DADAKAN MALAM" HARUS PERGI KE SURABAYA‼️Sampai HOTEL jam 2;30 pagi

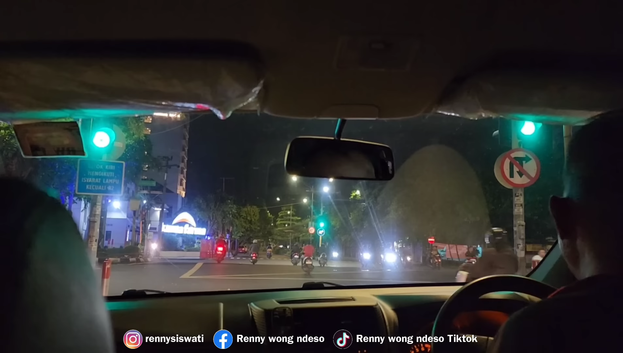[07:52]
Yang mana? Ya itu tadi apa jenenge perempatan lampu merah itu ditutup sama dia dulu.
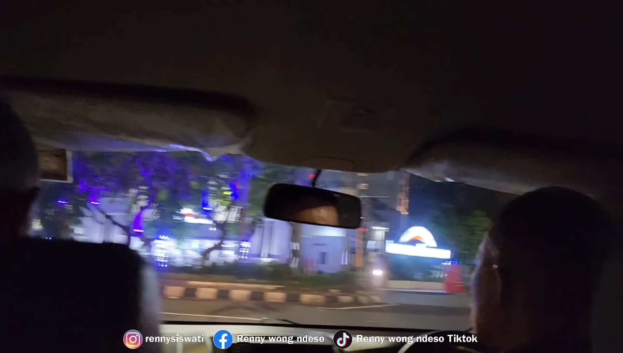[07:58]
Karena rame itu ta? Iya terus di apa tertibkan sama Satpol PP. Gini.
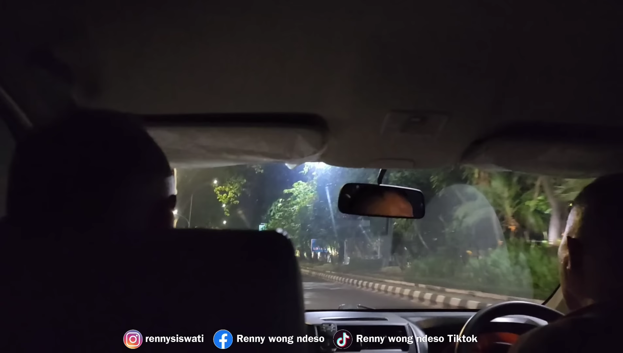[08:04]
Jadi mobil itu alat dikasih ngepres jalan itu dulu. Terus banyak yang komplain dah. Suruh minggir, suruh minggir. Ini minggu besok Senin. Oh iya. Wah, jam 6 sudah.
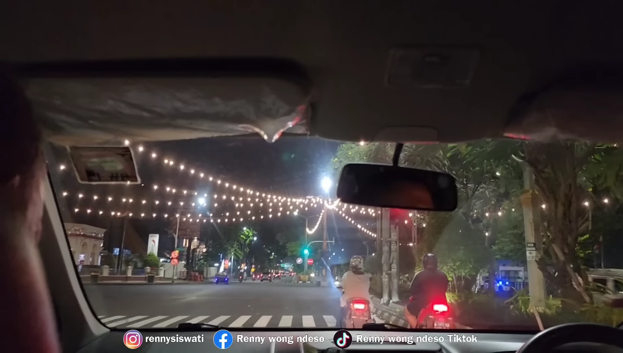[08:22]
Jam 6 sudah macet. Macet sini.